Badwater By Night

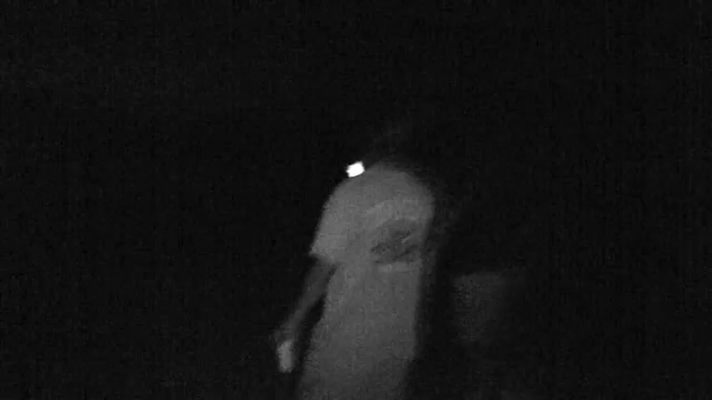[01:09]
Whoa, whoa, whoa, whoa, whoa, whoa. Check this out. Yeah, it's a light.